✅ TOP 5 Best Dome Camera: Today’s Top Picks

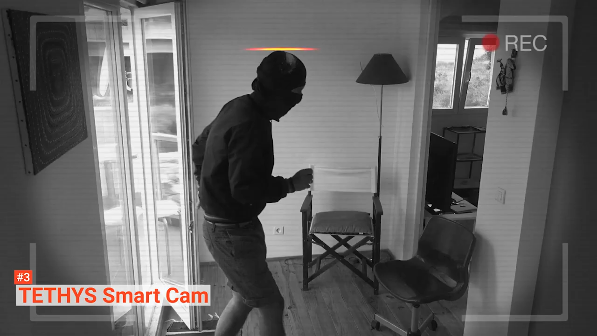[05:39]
Moreover, this product comes with 1080p HD visuals as standard for quality image and video recordings in all conditions.